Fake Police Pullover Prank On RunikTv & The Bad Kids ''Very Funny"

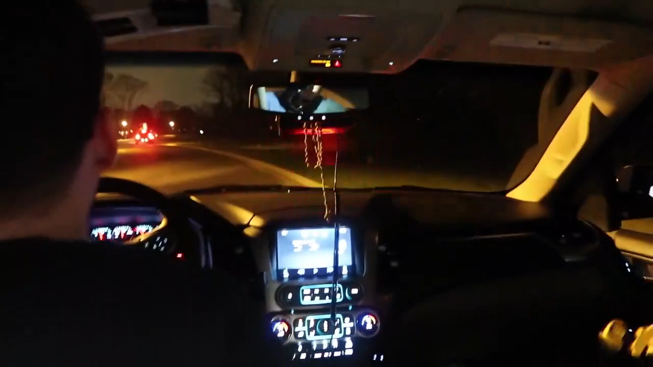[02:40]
I turn the. All right, let me hit the siren. Hit the siren. Yeah, I turn.
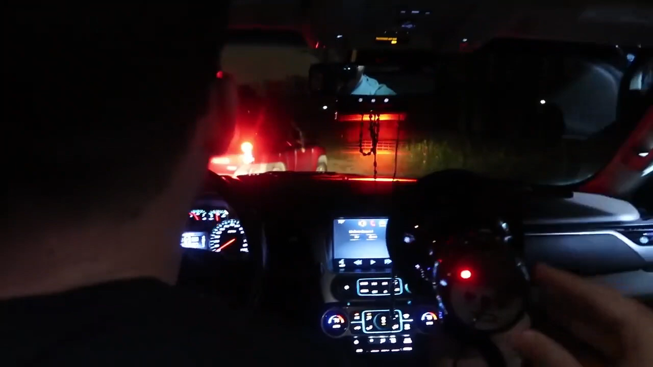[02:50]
Put it in park, man. Put the car park. All right, tell him to get out. Driver. Please remove the keys from the ignition. I hope I can see them. Let me see.
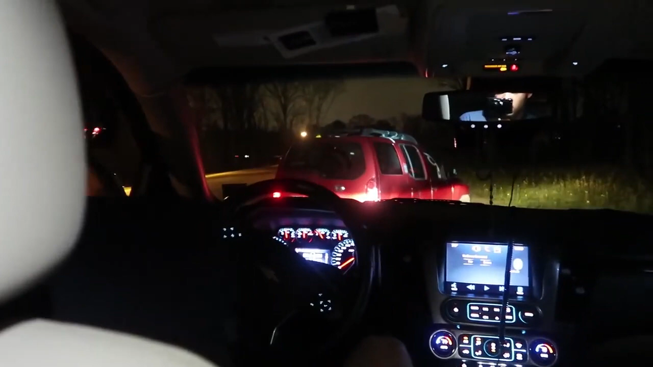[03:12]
Take them and put them on top of the car for me, please. Roll your window down. Please put your hands back in the car, passenger.
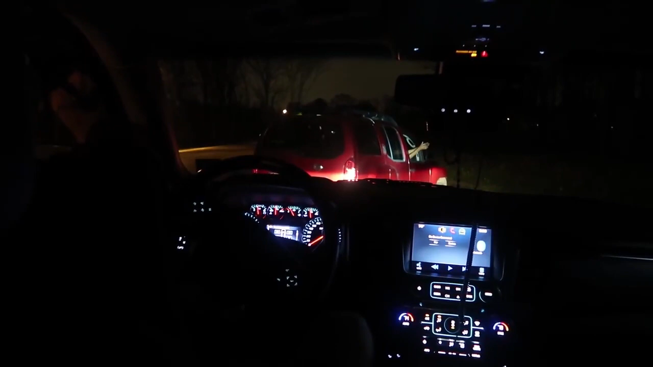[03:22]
I did not know. Close the door. I did not say that. Make them get in the field. Driver, tell me. Please step out to the back of the vehicle. Driver. Tell him to face the other way. Face the other way. Turn around. Get the other passengers out the car now.